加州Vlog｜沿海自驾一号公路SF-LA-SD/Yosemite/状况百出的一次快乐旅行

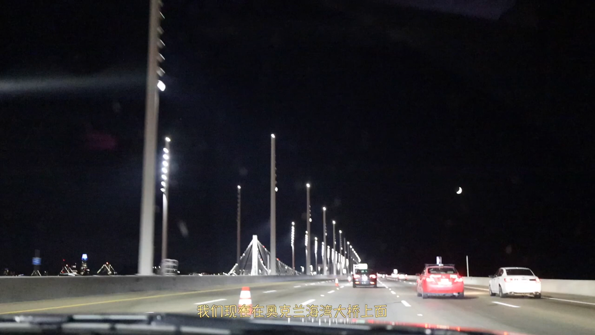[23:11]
我们现在在奥克兰海湾大桥上面，然后穿过这个桥就到旧金山了。